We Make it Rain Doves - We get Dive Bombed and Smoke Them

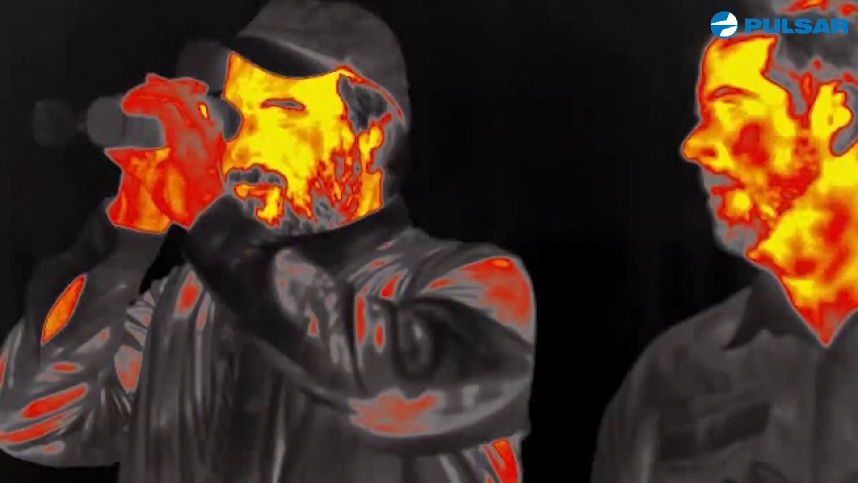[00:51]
Well, it's Pulsar, who has the greatest thermal equipment there is.
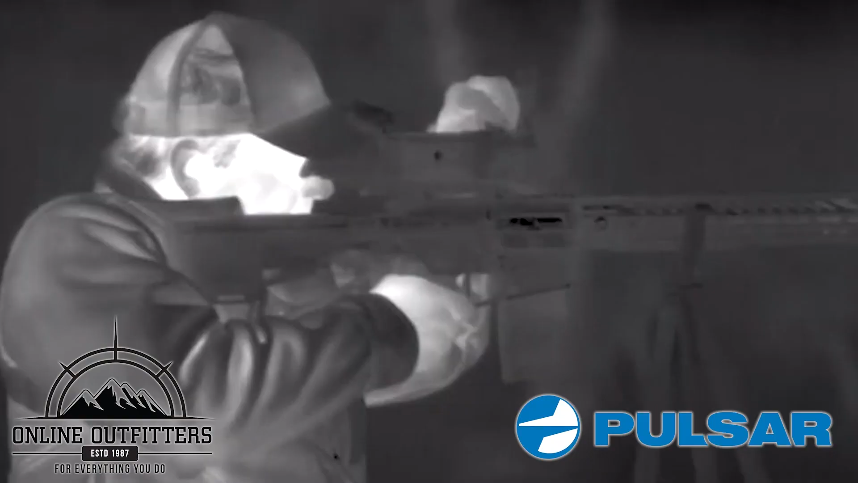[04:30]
From ammunition to thermal gear, if we need it, they have it.